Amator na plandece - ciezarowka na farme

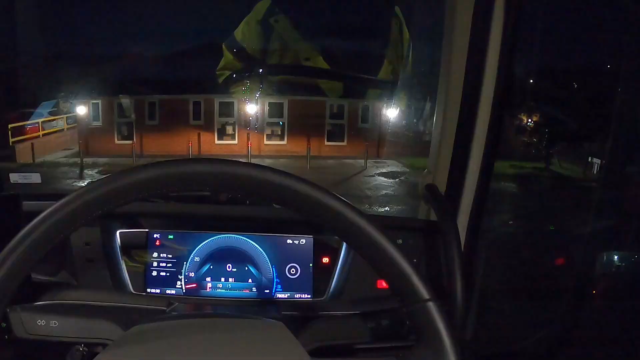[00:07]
Dzisiaj coś troszeczkę nowego i nie jest to tylko ciężarówka,
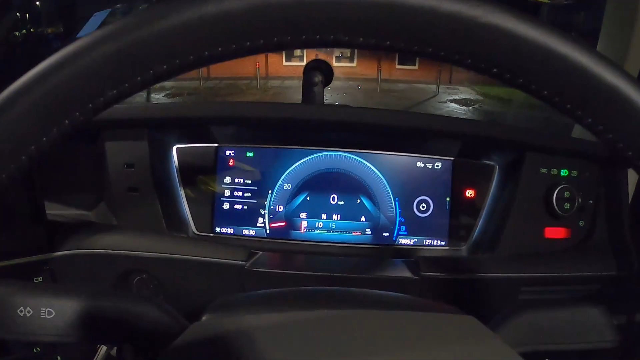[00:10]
dlatego że siedzę w nowiosieńkim Volvo 2022 rok.
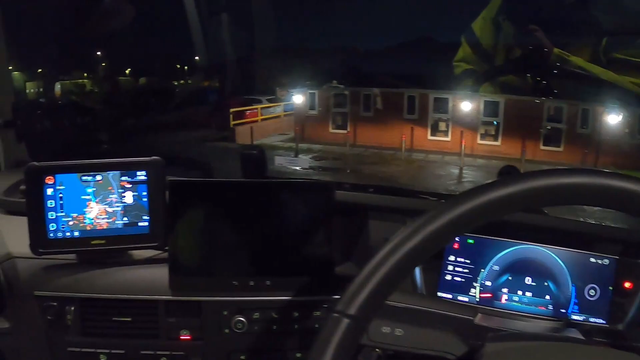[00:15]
Praktycznie nówka sztuka. Jak widzicie bardzo podobna, a raczej niemal identyczna do tej,
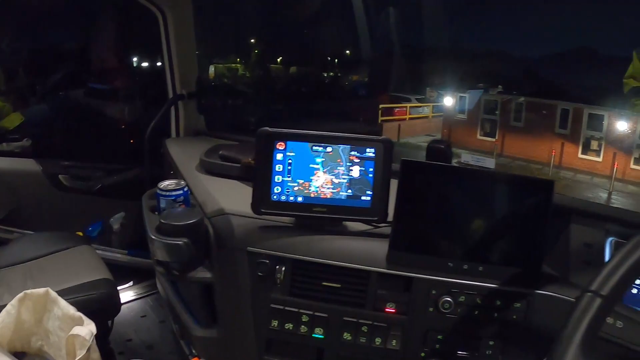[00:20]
którą jeździłem wcześniej na wywrotce. Jaki jest plan na dzień dzisiejszy?
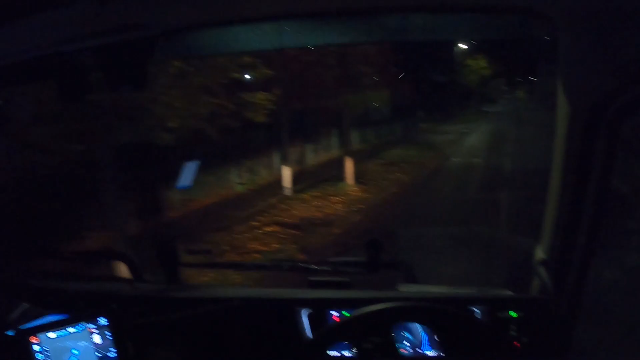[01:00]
Zobaczymy, ile to potrwa i zobaczymy, jak będzie się dzisiaj jeździć tą oto nowiutyńką ciężarówką. Także zapraszam do oglądania. Kolejki z samego rana na wadze.
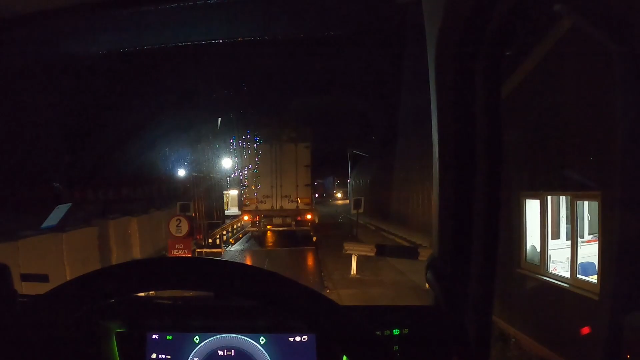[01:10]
Część ludzi wjeżdża na załadunki, część ludzi wyjeżdża. Ja się nie muszę ważyć, także biłem się na chama. Przejadę zaraz za nim, a chłopaki się tutaj będą ogarniać i ważyć.